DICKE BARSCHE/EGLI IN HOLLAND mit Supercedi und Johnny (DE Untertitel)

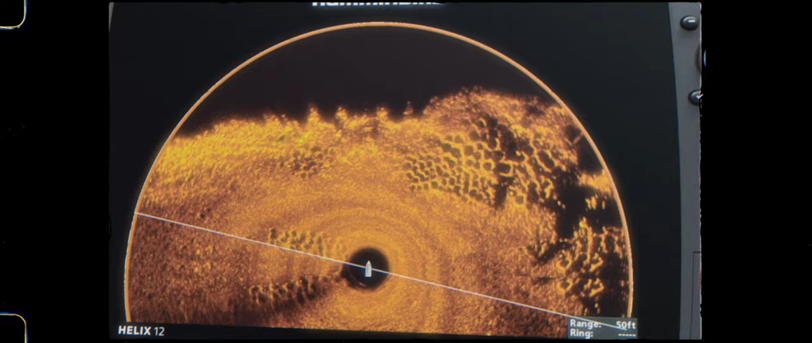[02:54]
Mit modernen Geräten kann man nicht nur die aktuelle Wassertiefe ermitteln, es lassen sich sogar ganze versunkene Schiffswracke, Bodenstrukturen und sogar Fischschwärme ausmachen.